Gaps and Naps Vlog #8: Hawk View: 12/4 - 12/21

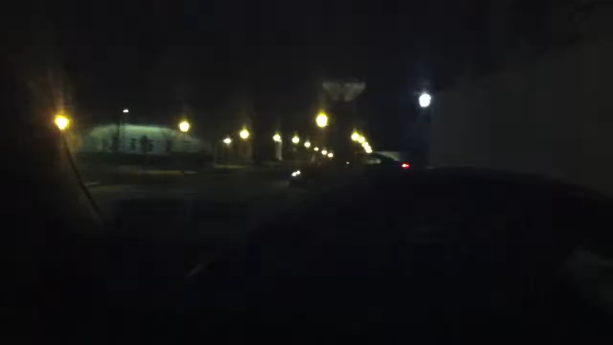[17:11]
I'll check in later. So, it's 6.30 on Wednesday. I don't know the date. Um, yeah. And I have my final, my Japanese one, at 8. So, I have an hour- Whoa. The lights. I have an hour and a half to study. But, it's too fucking dark out. So, I can't study. And all the fucking, like, buildings on campus are locked.